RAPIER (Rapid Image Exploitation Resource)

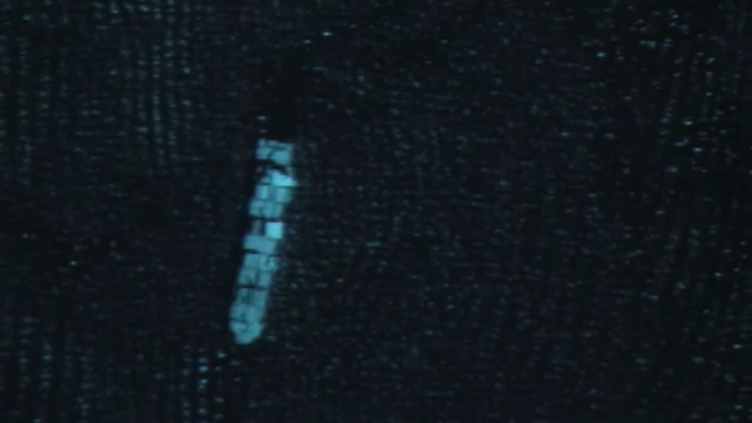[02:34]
We've gone and developed algorithms that characterize that background and then change our detection algorithms to find the small ship and not have lots of false attacks.